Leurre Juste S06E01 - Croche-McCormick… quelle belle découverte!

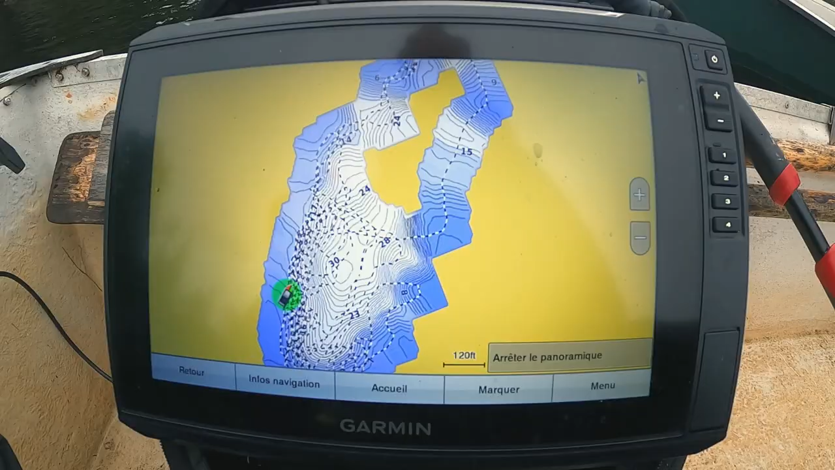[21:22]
c'est avec le quick draw contour de mon Sonar Garmin, je suis en train de créer une carte du lac. Parce qu'il y a une bathymétrie très particulière.